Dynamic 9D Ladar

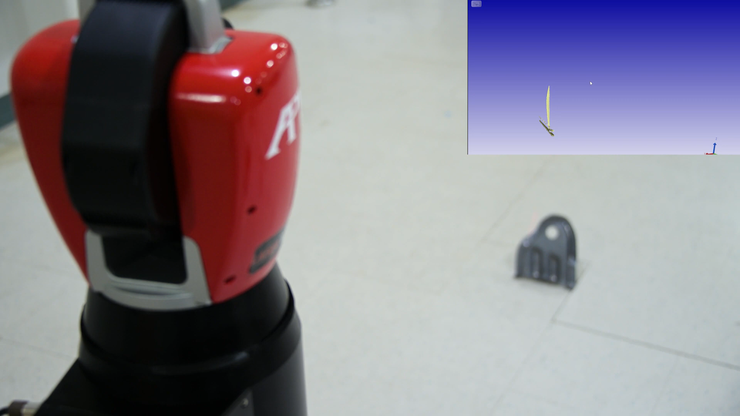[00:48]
laser radar and is the fastest system available,
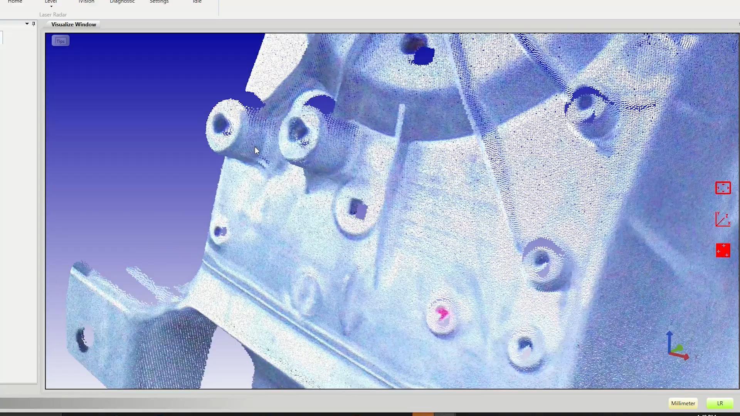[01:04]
9D LADAR's micron-level accuracy can be applied regardless of surface reflectivity,
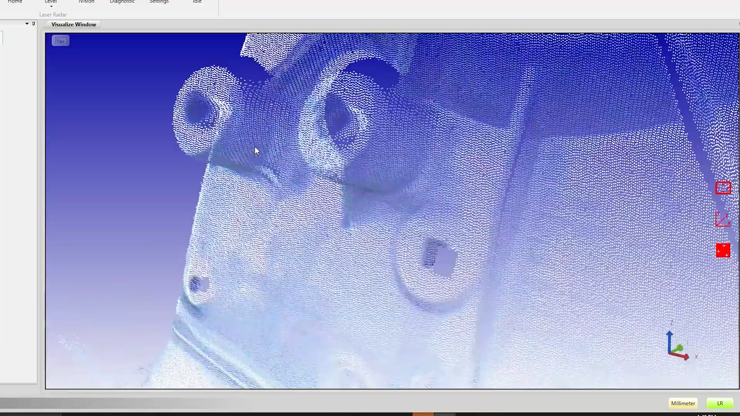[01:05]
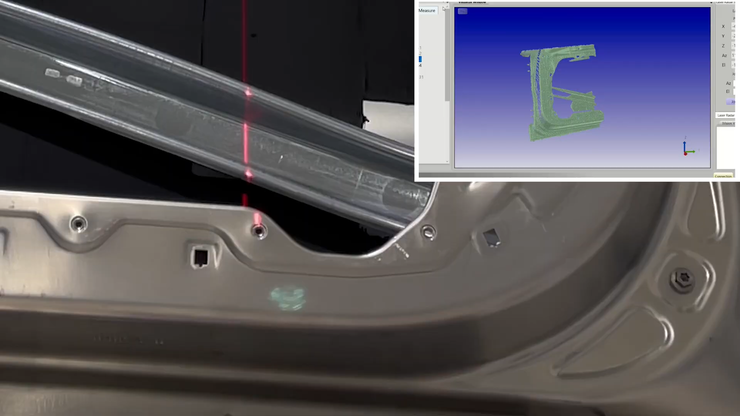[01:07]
material, finish, or incident angle.
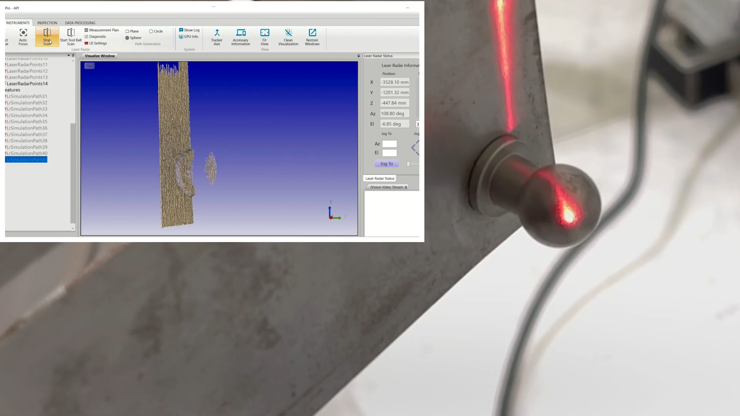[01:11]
The smart iVision 8-megapixel camera system assists with part recognition,